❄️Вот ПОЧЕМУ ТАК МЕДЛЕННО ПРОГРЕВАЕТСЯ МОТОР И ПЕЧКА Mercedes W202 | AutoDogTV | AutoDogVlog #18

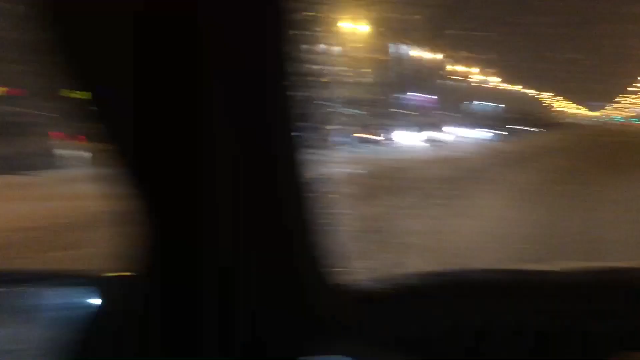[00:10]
итак друзья очень сложное движение снега навалило ужасно много много людей торчат в отбойниках короче да людей особенно на переднем приводе очень сильно заносит я про задний привод вообще молчу